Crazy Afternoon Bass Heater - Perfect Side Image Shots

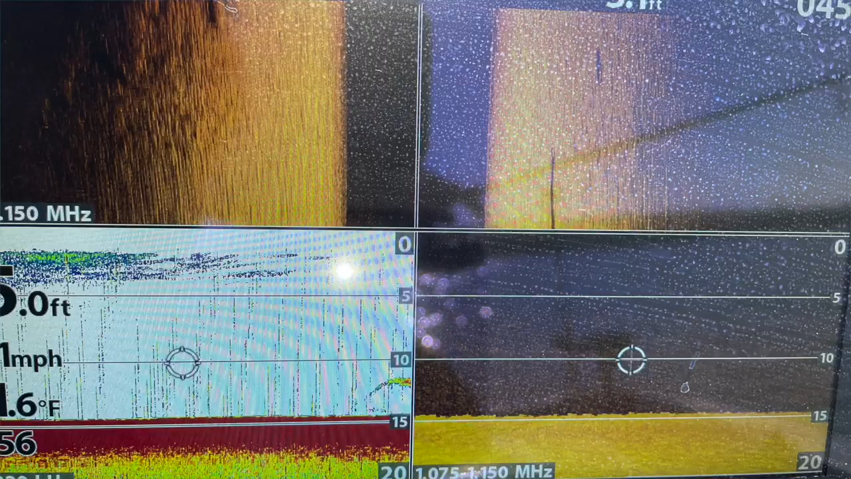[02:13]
I'd love to catch these fish I'm marking right now. Holy cow. We'll see what happens.
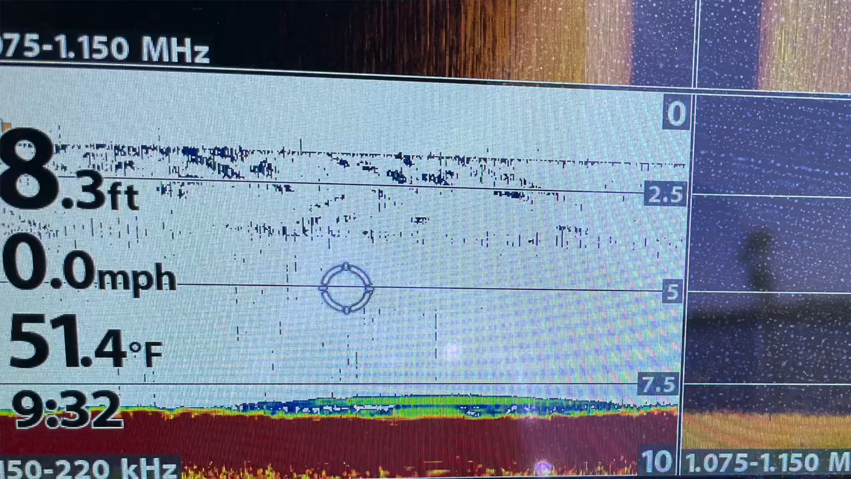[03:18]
On screen: depth 8.3 ft, water 51.4°F
Another mark down below me too. Let's see if I can get him to bite. Another dead stick fish.
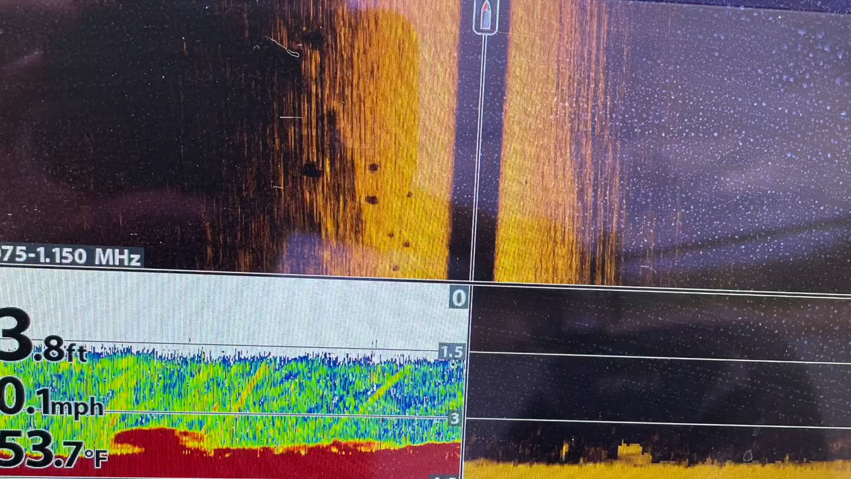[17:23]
On screen: water 53.7°F
Fish left, fish right, what do? You get out your camera and you take a picture. We'll go back this way where we were catching them.
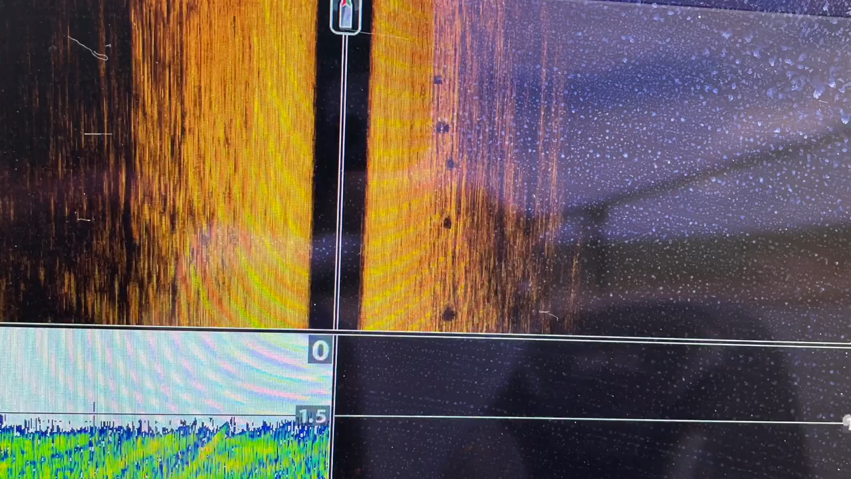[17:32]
Oh, now they're on the other side of the screen anyway. The school has shifted. So many fish shadows over there. Side.